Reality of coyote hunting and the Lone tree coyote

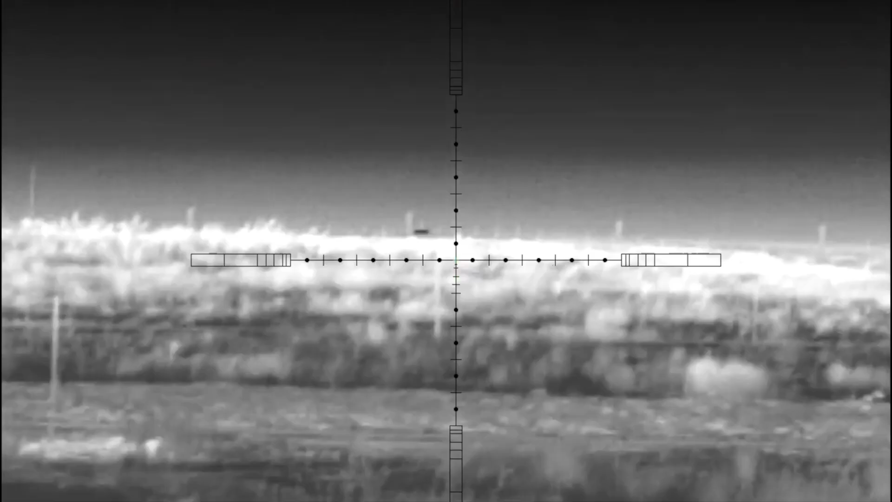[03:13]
If he crosses this fence, I might pop him. He's on the other side of the truck now.
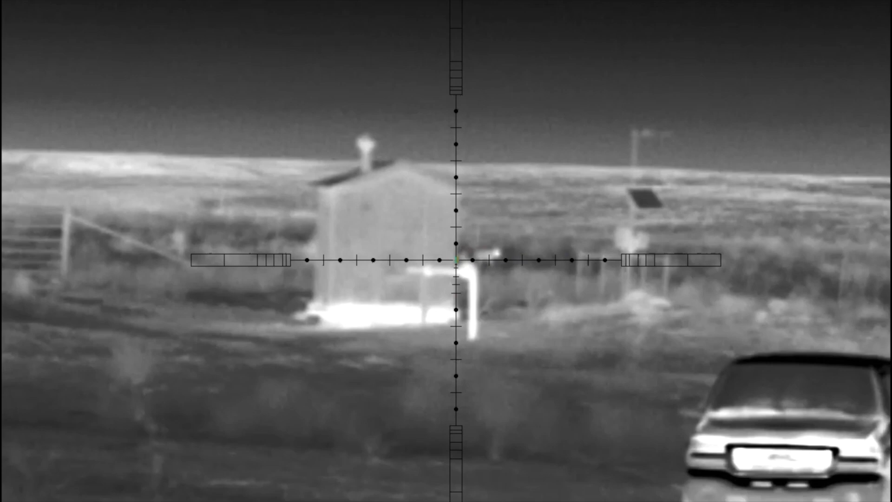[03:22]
He's coming. He likes that. Keep it going. Keep that going.
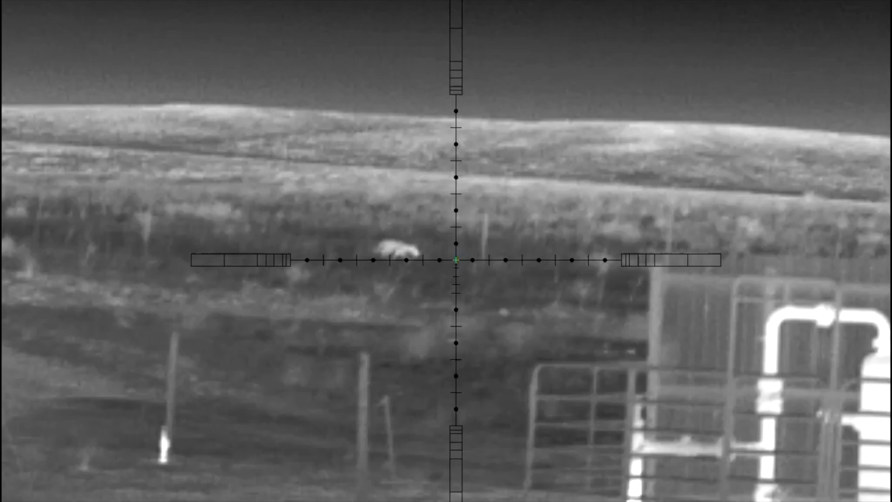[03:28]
Other side of the pump station right now.
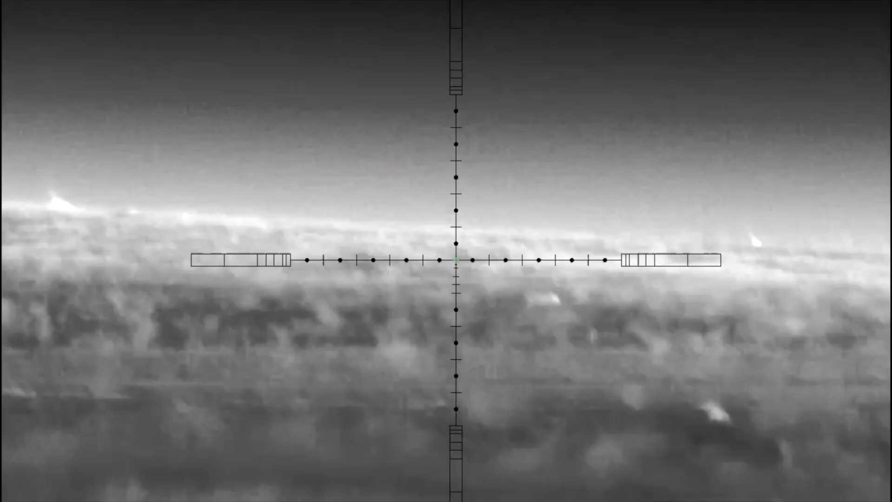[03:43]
I'm shooting. Got him? Yep. Dropped him. Ha ha! Son of a gun!